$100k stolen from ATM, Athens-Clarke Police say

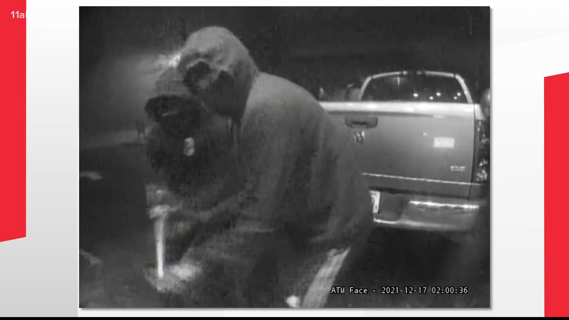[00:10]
Police said the two men were able to get away with about $100,000 and caused about $150,000 worth of damages. Officers found the truck suspect used across the street with the chain still attached to that truck. It's believed the two guys got away in a light colored SUV.